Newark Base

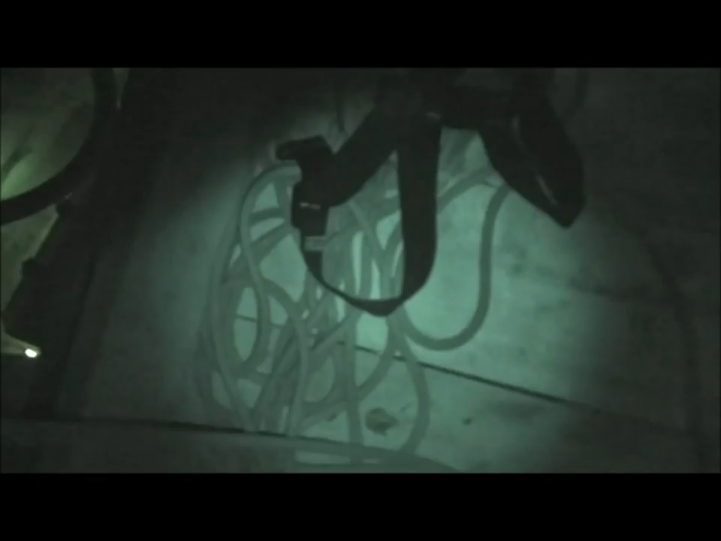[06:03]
Cheers. It's the most intense yet, boys. For me.
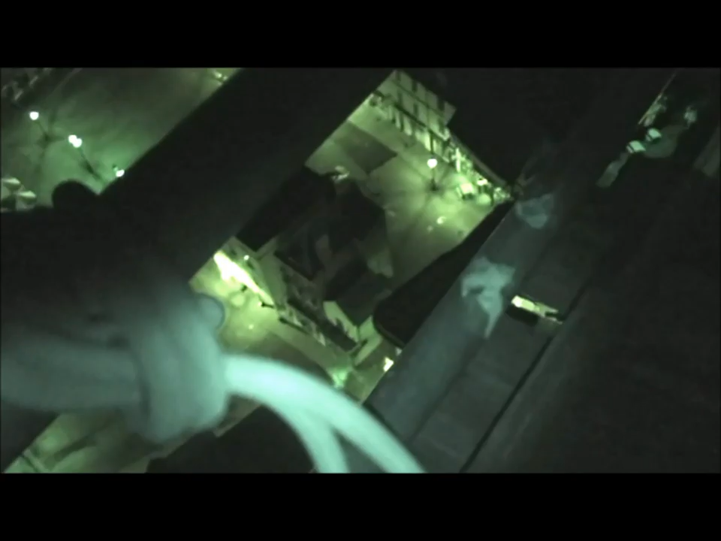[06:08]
Over there. Everybody happy with wind? Yeah. It's hardly anything on the wind. It's not going to get any better.
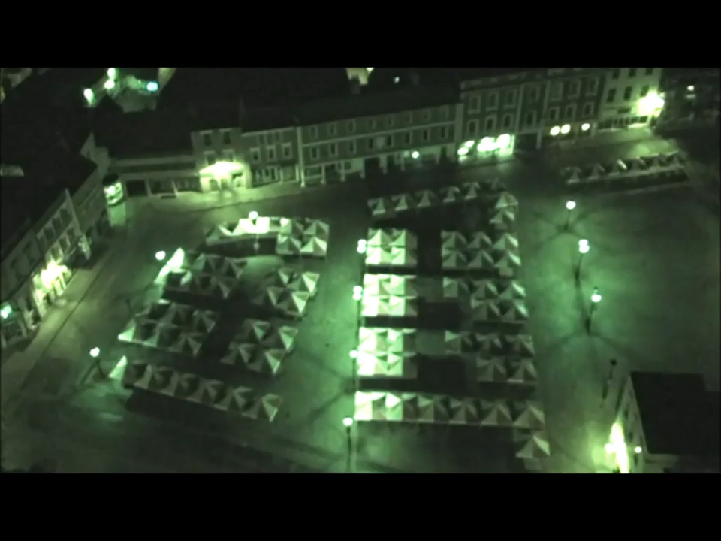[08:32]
Right, it's clear. You're good to go.